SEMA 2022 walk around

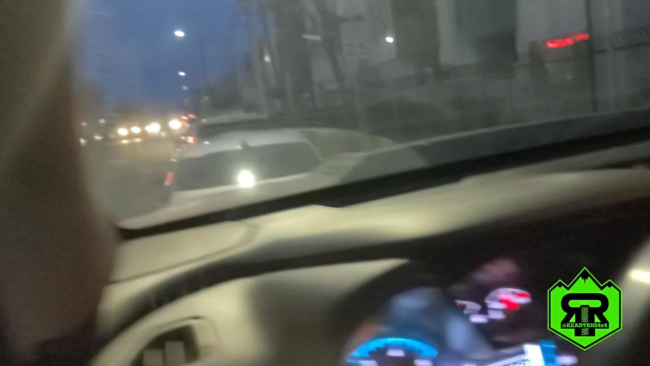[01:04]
Beautiful through the desert. Like I said, I didn't get any footage of that. Oh wow, look at that Bronco. That's awesome.